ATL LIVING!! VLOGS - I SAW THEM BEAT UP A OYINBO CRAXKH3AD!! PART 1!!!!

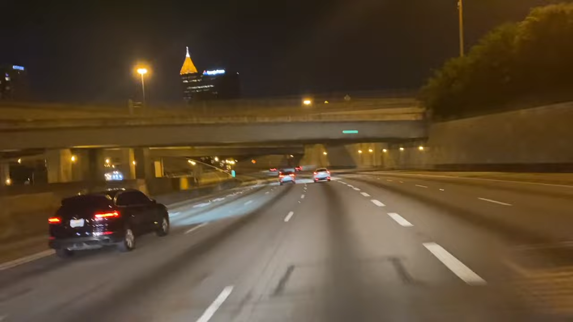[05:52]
So this is Atlanta. See my English. So this is Atlanta in the night. We're literally driving through, going to the hood. So as time goes by, you're going to see like the tall buildings start to become less and less because we are now entering the ghetto, baby.